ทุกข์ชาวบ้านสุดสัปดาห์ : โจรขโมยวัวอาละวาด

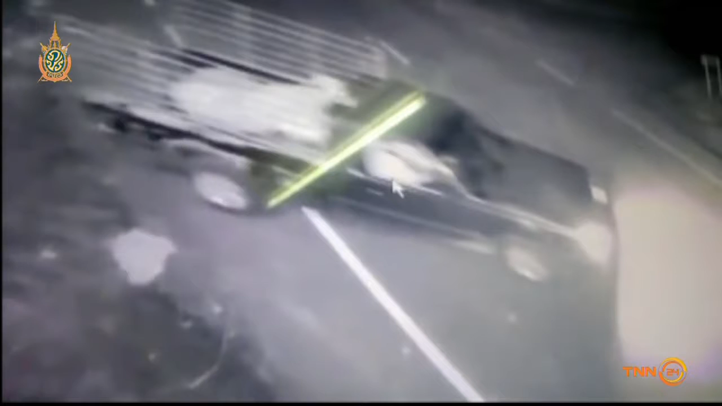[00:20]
รถของคนร้ายยี่ห้อมิตซูบิชินะคะเป็นรถกระบะตอนเดียวรุ่น L200
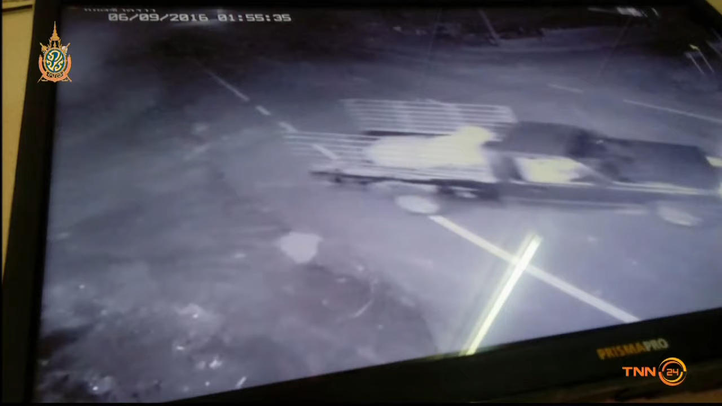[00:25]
สีเข้มหลังจากที่เกิดเหตุเจ้าของวัวจึงเข้าแจ้งความกับเจ้าหน้าที่ตำรวจเพื่อให้ช่วย